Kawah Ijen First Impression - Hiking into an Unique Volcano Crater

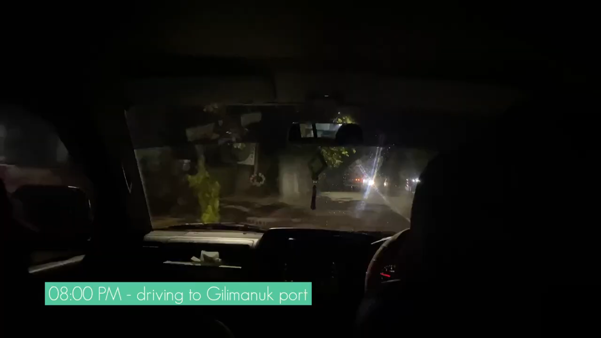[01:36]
We are heading towards the pier between the border of Bali and Java. The ride is about two hours and a half.